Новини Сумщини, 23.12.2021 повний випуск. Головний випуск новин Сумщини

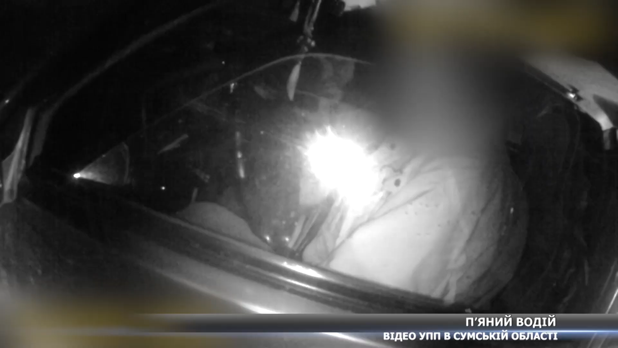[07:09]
Поліція зупинила чоловіка, бо не вмикав світлофар та підозріло маневрував.